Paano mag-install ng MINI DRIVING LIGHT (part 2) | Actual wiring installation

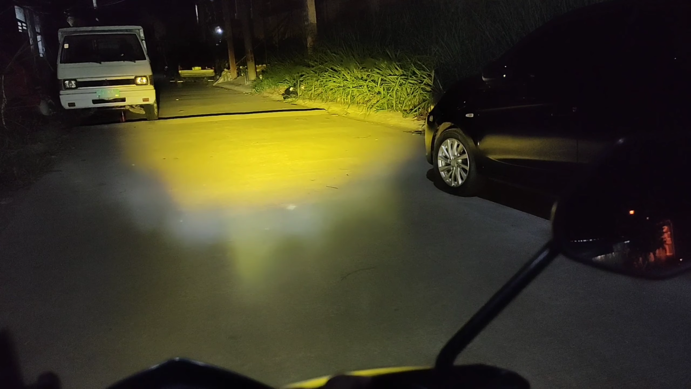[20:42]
tapos yung trigger tapos yung trigger ng combination na itong version 2 etong sa high beam so, pag siniret natin yung high beam yan combination yan so ang lalabas sa mini driving light natin is yellow and white so,